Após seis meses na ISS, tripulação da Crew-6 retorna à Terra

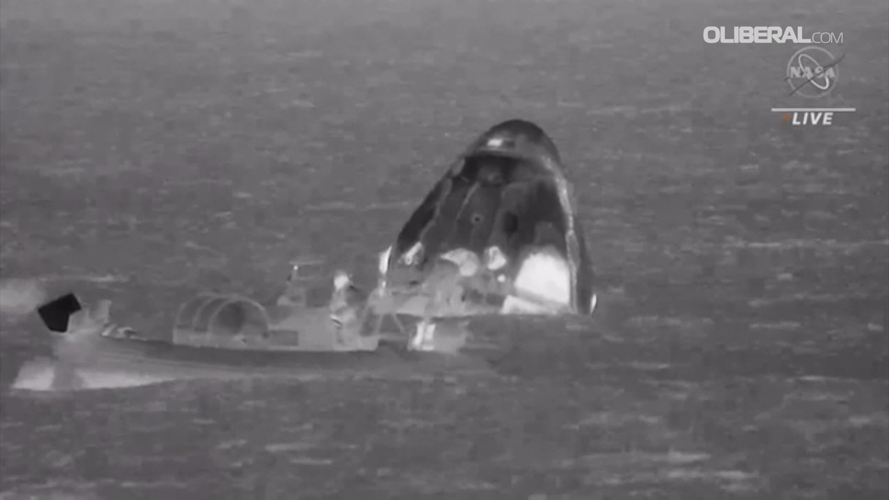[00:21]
O módulo pousou no mar perto da Flórida, onde foi resgatado por uma equipe de especialistas, como mostram imagens divulgadas pela NASA.